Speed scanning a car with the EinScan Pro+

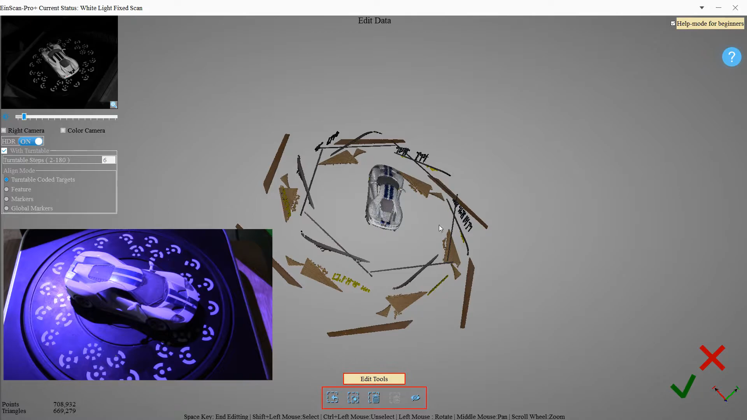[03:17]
I'm ready to get rid of this extra junk.
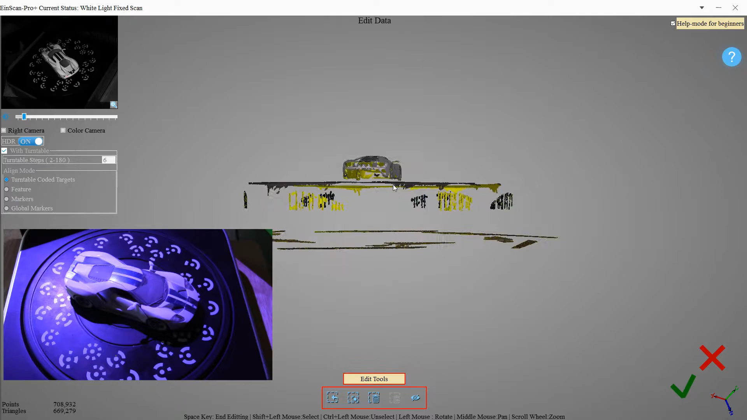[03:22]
Let's zoom in a little bit.
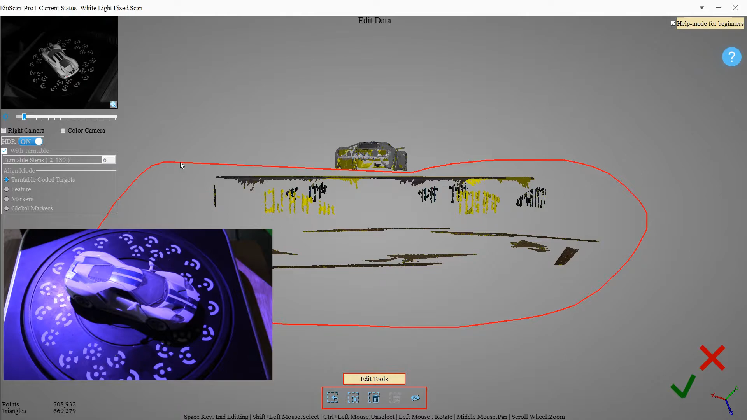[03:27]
Let's look at it from the side and we can quickly get it all in one big go.
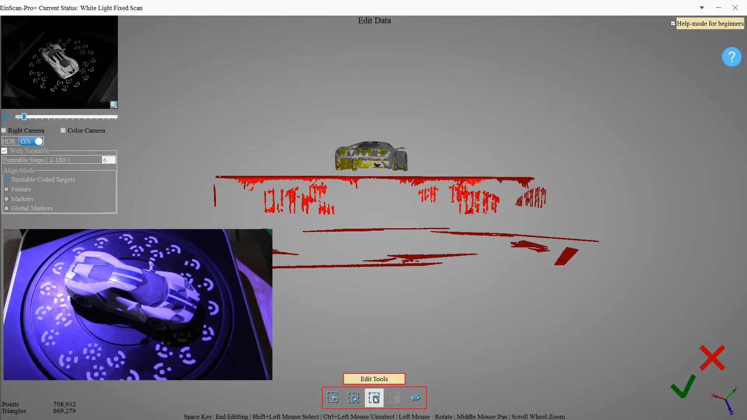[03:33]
Okay.
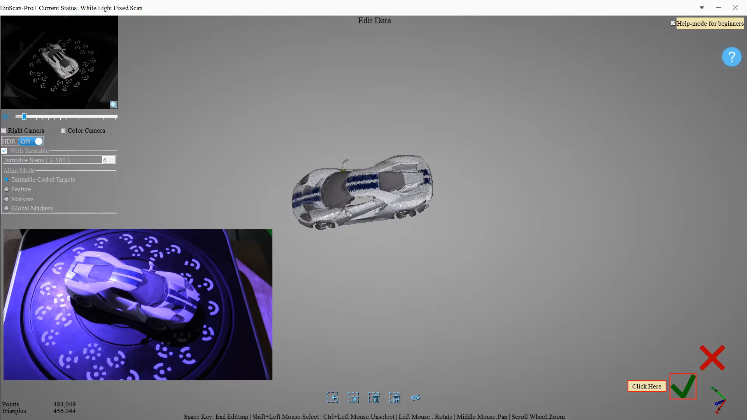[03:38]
That's almost the whole car right there.
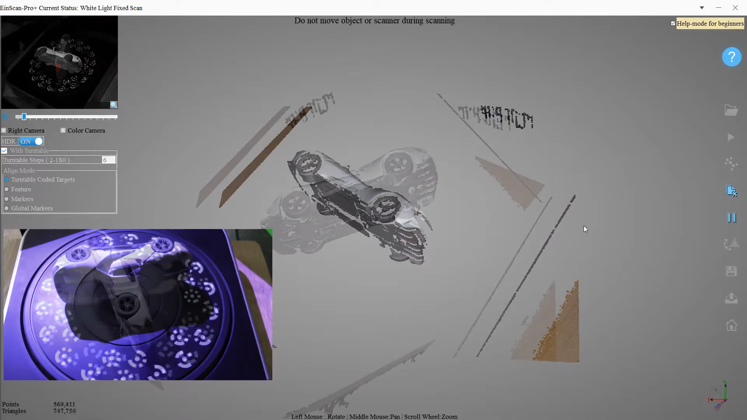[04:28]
That's getting the bottom pretty nicely.
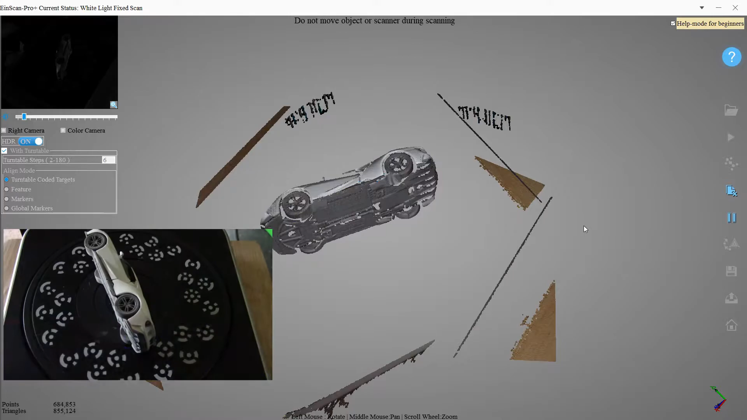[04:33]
Unfortunately, it is getting the tape as well, but I think that's the only thing I can do to keep the wheels from turning around.
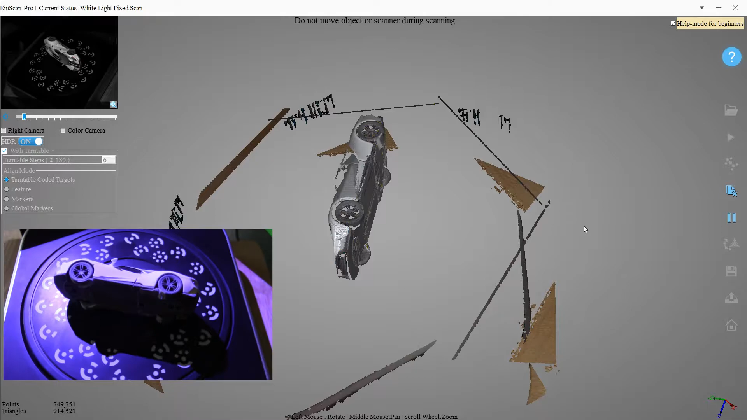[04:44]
Okay. Let's quickly get rid of this extra junk.
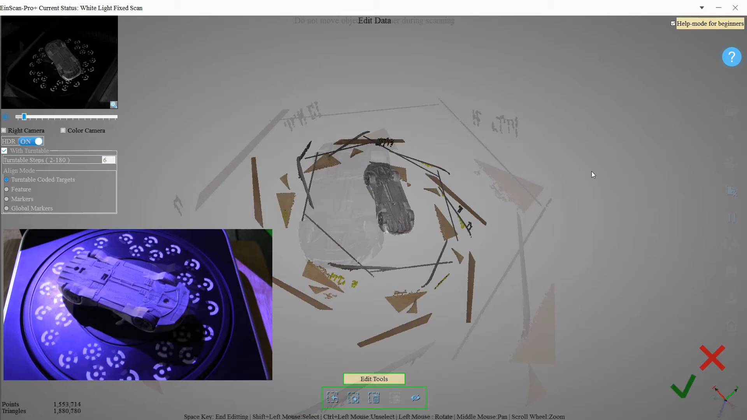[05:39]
Let's zoom in and see. Yeah, it looks like it came out all right, even though it was rotating around a little.
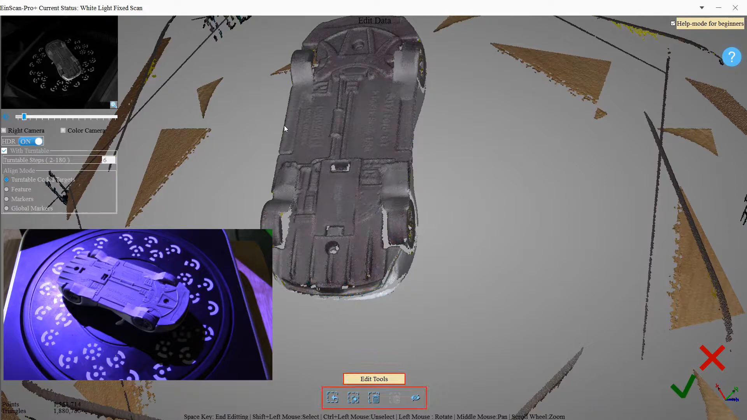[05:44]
Sliding.
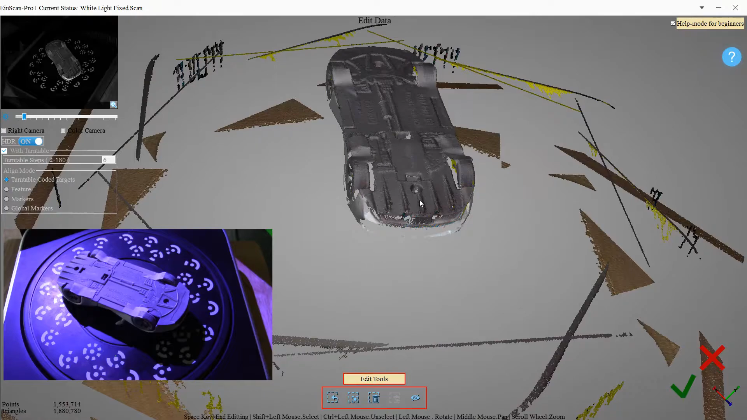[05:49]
Let's zoom out and get rid of this extra junk.
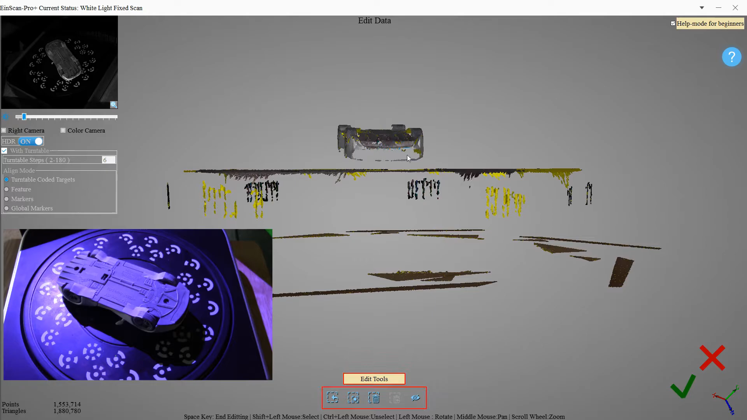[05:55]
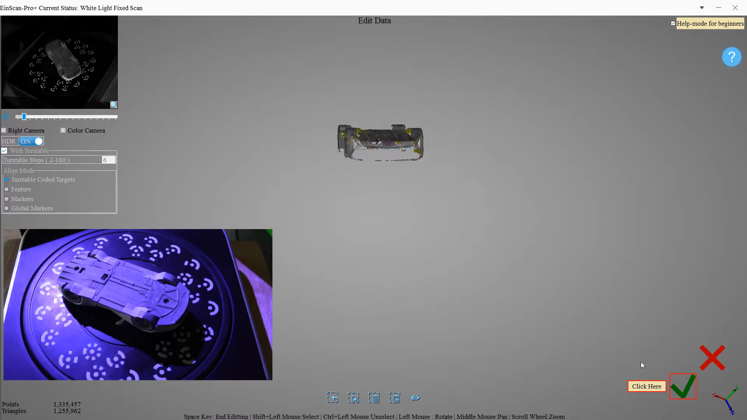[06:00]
That is looking pretty good.
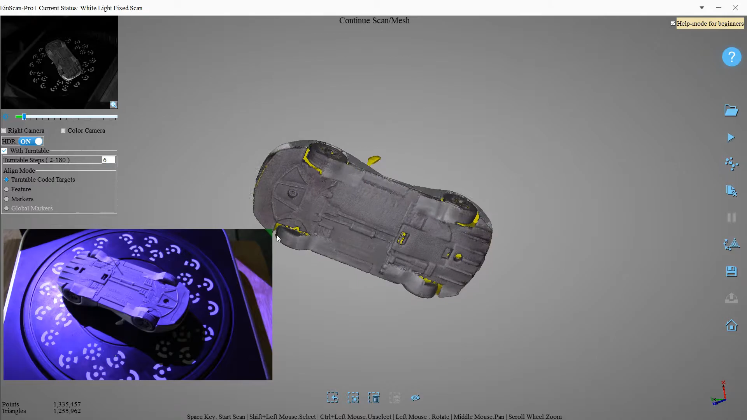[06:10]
Let's just get one last side.
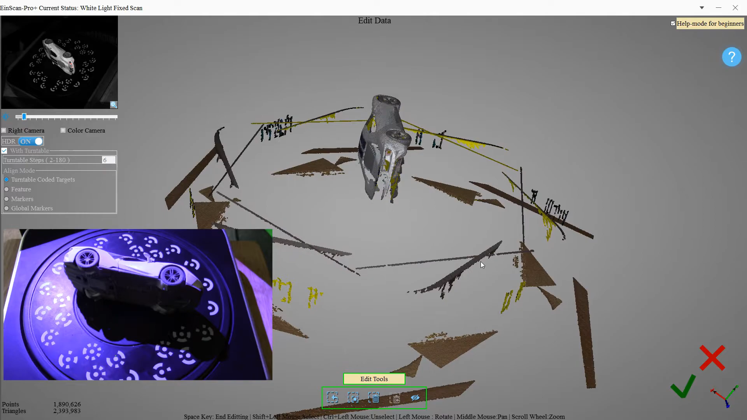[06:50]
Looks pretty good. Get rid of the junk.
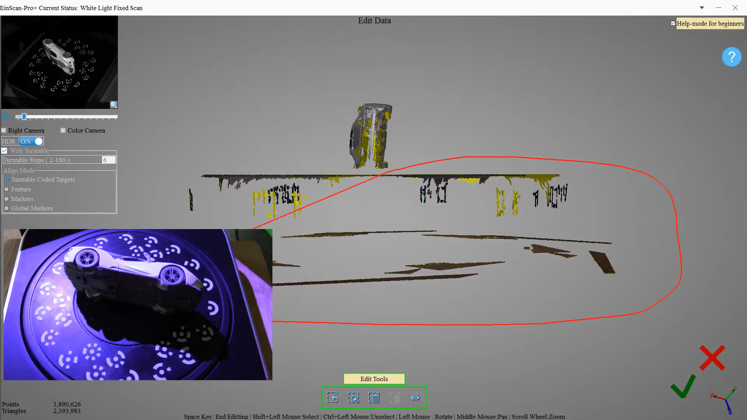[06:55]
Just holding shift and dragging around the trash can.
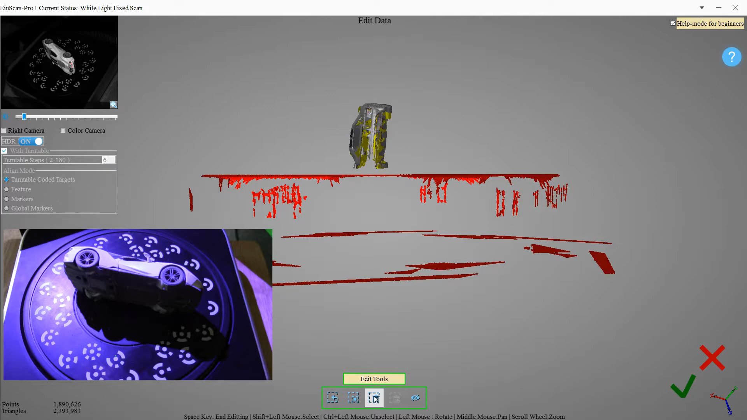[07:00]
And click here. And that looks pretty good.
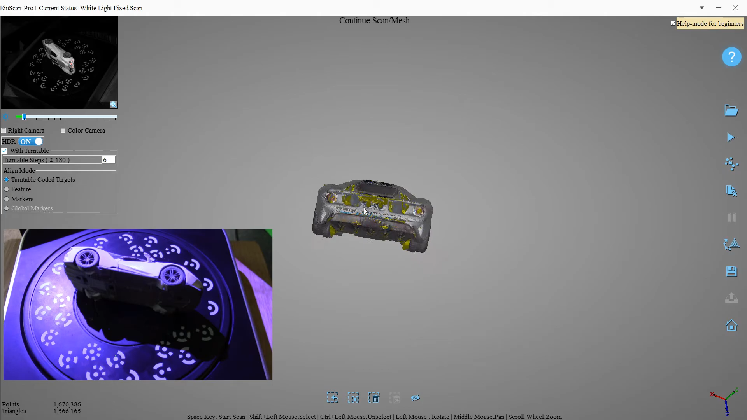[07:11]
Need to get a little bit on the back and the front. So what I've got is a little box here that's black.
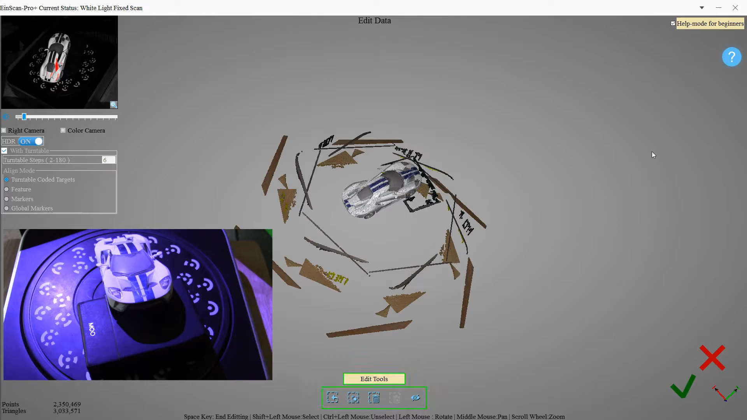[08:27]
Okay, let's delete the extra junk, including the little bit of the box that scanned.
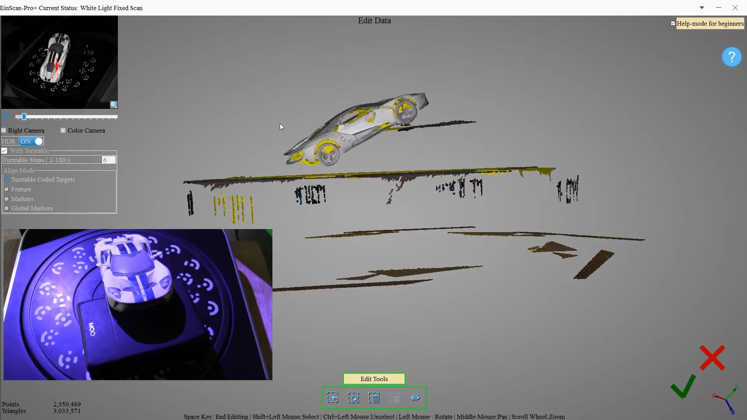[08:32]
I had to look all over to find a small enough black box that would not get picked up by the scanner too much.